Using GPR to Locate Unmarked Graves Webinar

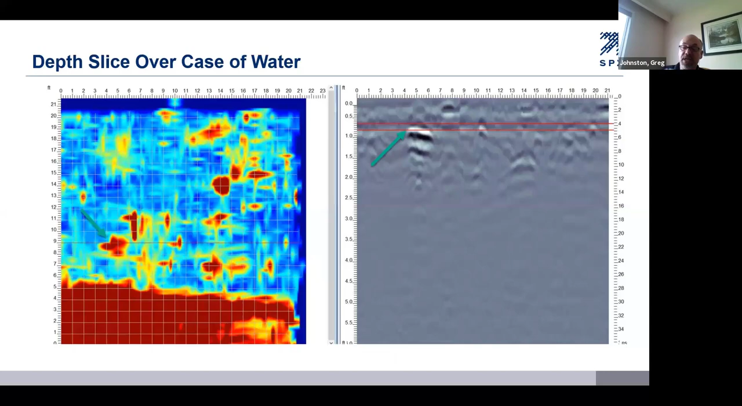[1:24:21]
is that a pattern may emerge in the depth slice data that does not look natural. It looks manmade. And that increases your confidence that you are actually finding graves.
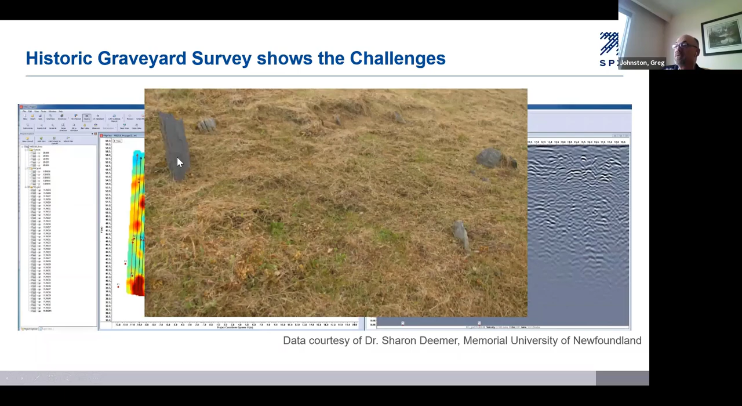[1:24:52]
You can see there, there are some stone markers, some looks like slate stone markers there, but they're not everywhere. And if we look at the data, this is the data that emerged from that.
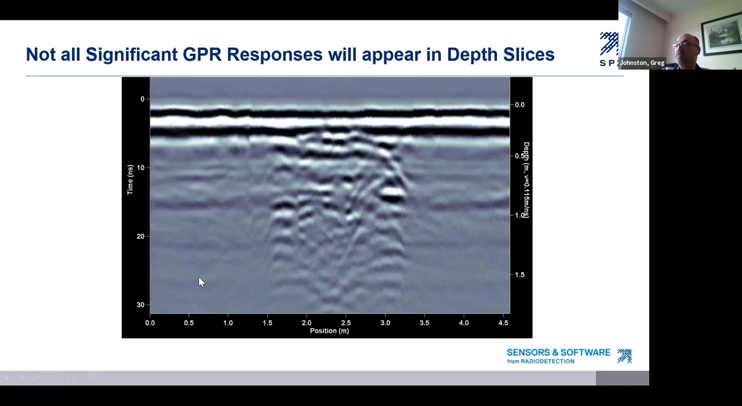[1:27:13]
So the disturbed soil may not be visible when we look at it in depth slices and therefore we may overlook a potential grave. I would say that this trench-like feature that we identified earlier in the data may not be visible in the depth slices either. There's really nothing that dominates. Maybe the edges might appear but there's a real worry that it may not be visible if we're only looking at our data in depth slices. So one way to attack this is to go
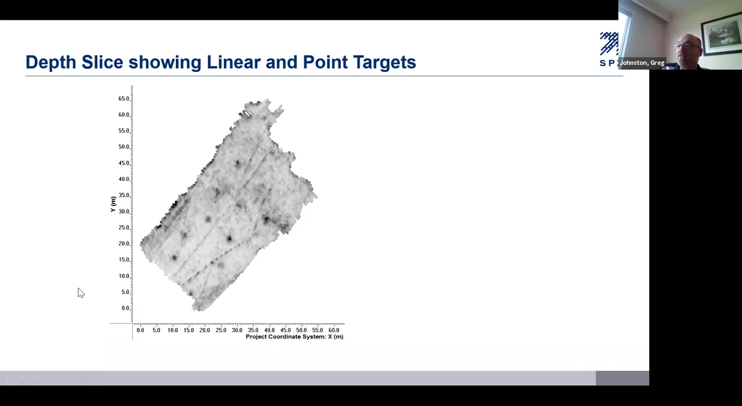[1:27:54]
through your data and add interpretations to possible targets. Strong, weak, it doesn't matter. So let's take this data set and do that. So this one that was 7,000 meters of data, somebody went through that data and added interpretations to every hyperbola and every object of interest. They actually gave them different colors depending on the characteristics of the hyperbole.
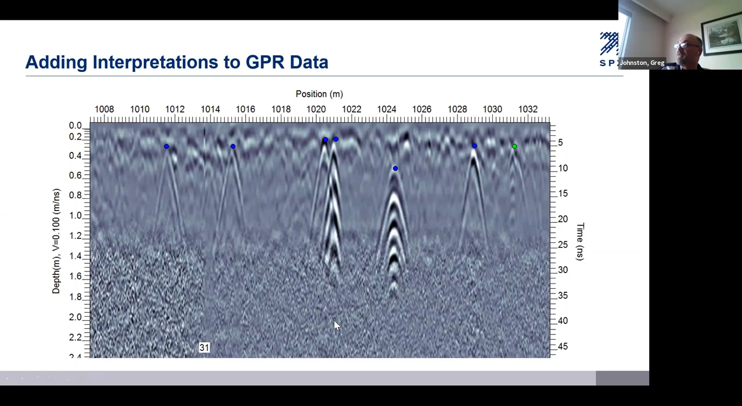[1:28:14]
It looks like the green one which is a weak response and versus blue ones which are a stronger response. This potential hole, Doug, we can mark that with an interpretation. We can draw lines, we can draw boxes around interesting features in the data like we've done here. And when you take all those point interpretations and box interpretations and lines and you plot them,
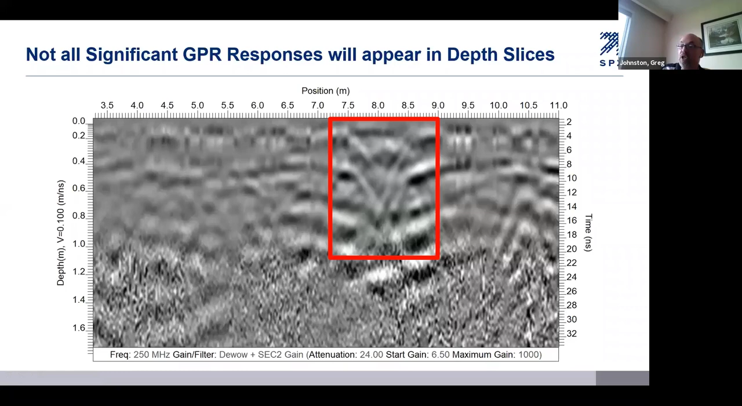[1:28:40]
you'll get something like this. And so this was at 7,000 meters of data with interpretations added to it.